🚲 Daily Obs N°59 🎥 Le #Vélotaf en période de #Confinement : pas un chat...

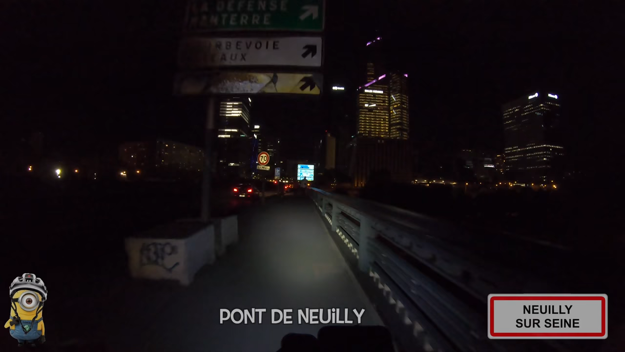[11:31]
Tiens, des gens. Oui, effectivement, on en parle souvent sur les réseaux sociaux de ce monde de nuit qui est jamais éclairé. C'est bête, hein, parce que les réverbères sont là, hein. Ils sont juste jamais sous tension. Pourquoi ?
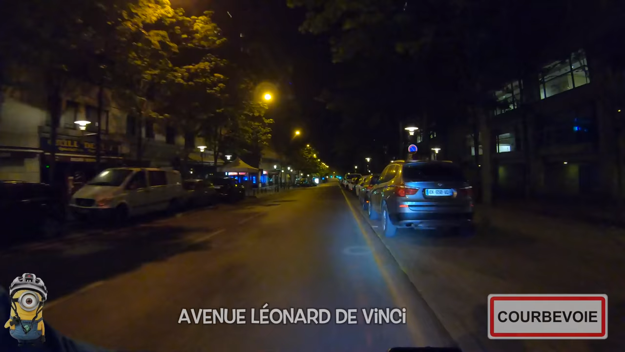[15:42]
Les plus fins observateurs auront remarqué que j'avais aussi oublié de mettre mes mitaines. C'est pas bien. Là, on est d'accord, c'est totalement débile. On aurait pu mettre un bâton droit pour les cyclistes. Oui, Courbevoie, si tu m'entends, tu es là, Courbevoie. À cet endroit-là, c'était le passage cycliste au feu, un va tout droit, comme on dit.
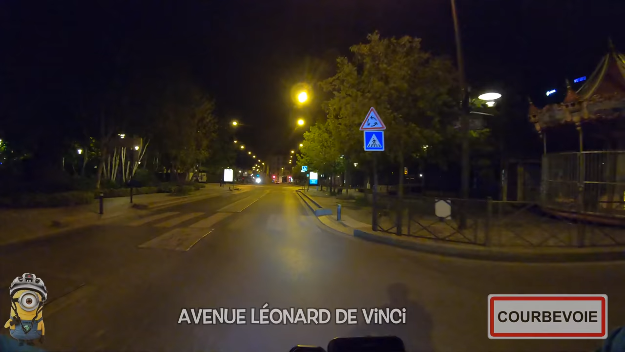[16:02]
C'est con, ça descend, mais j'ai le vent dans le museau. Alors j'en profite pas tellement. Allez, on y croit. Oh, il y a une piste sur le trottoir, là, à droite.
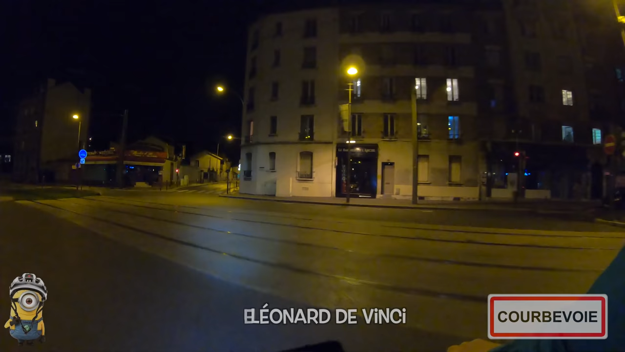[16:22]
Et me voici revenu sur l'axe départemental qui part de la Défense, qui va jusqu'à Besançon et plus loin, Argenteuil, Sartrouville, tout ça.
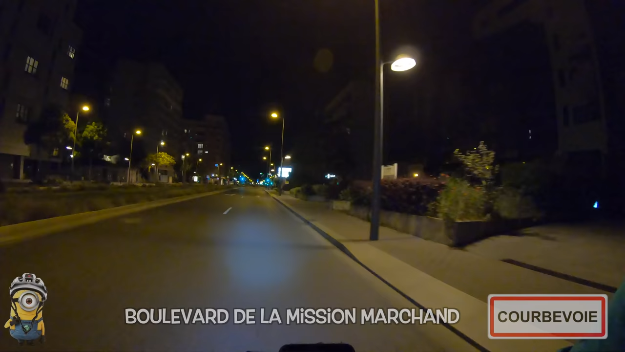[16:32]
Donc avec quelques discontinuités cyclables dans ce sens-là.
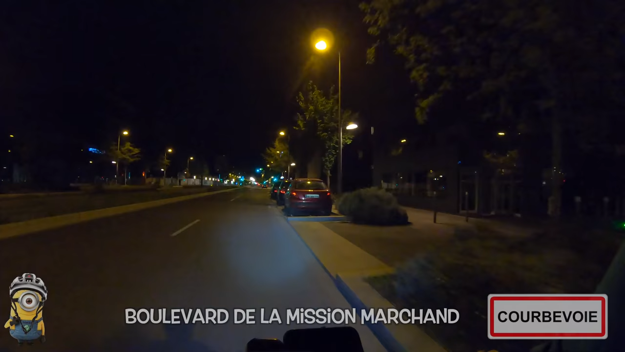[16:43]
Et puis ensuite, je me suis pas mis tout de suite sur la bande cyclable parce que cette partie-là, je l'aime pas trop. Puis comme il n'y a personne sur la chaussée, j'en profite.
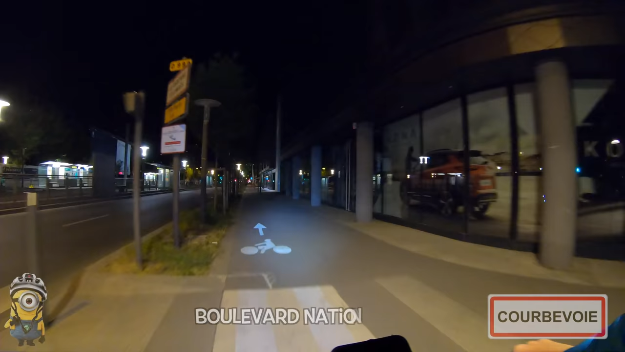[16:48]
On voit pas beaucoup de tramway non plus. Hein, si je voulais...
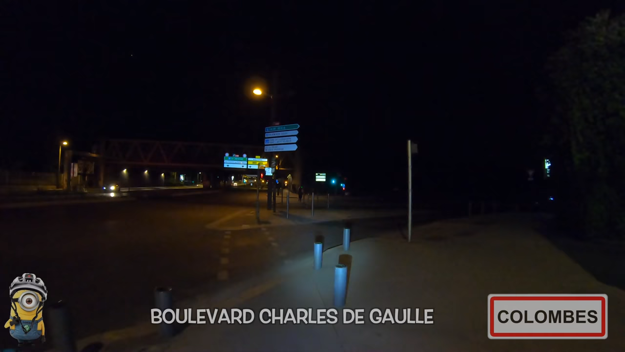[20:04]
Voilà. Ah, il y a des contrôles de police. Ouais, c'est vert. Allez, bon. Nous y voilà. Le col du pont de Beson. Sérieusement, c'est vraiment une tannée ce pont en fin de trajet, après toute une descente comme ça.
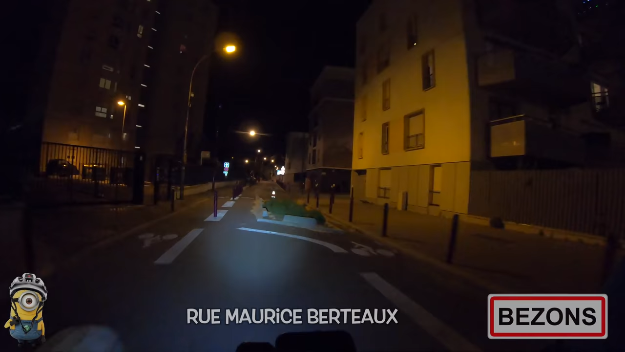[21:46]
Il n'y a aucune voiture garée sur les deux bandes cyclables de la rue Maurice Berthaud. Totalement paranormal.